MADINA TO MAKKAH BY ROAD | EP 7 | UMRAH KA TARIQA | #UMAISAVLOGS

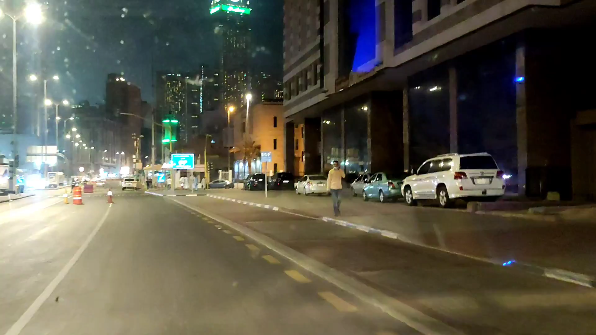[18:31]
हां इथे उतार रहे सारे नु क्योंकि उधर आंदा रास्ता बंद है कुछ इस तरह दे मामले आ जाओ
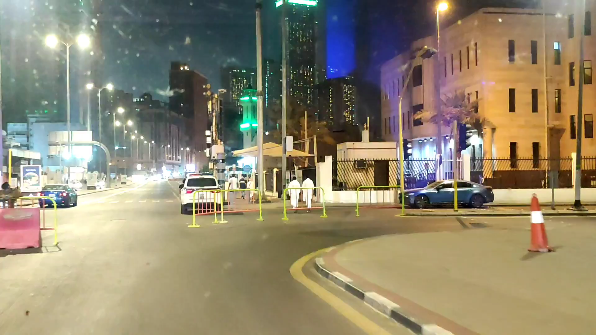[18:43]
ਹਿਜਰਾ ਕਿਸ ਪਾਸੇ ਨਾਲ ਨੇ ਦੋਵੇਂ ਰੋਡ ਅੱਛਾ ਇਹ ਜਾਂਦਾ ਰੋਡ ਅੰਦਰ ਹਿਜਰਾ ਅੱਛਾ